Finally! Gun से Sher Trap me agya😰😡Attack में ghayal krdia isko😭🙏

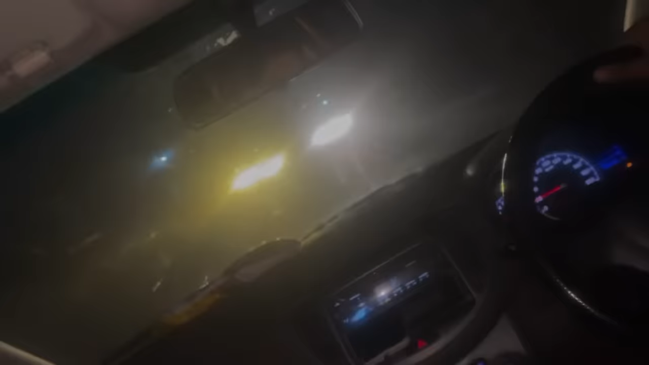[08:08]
देखो बम डोलिया पुलिस घूम रही है चित्ते की वजह से भाई साहब ये देखो ये गाइस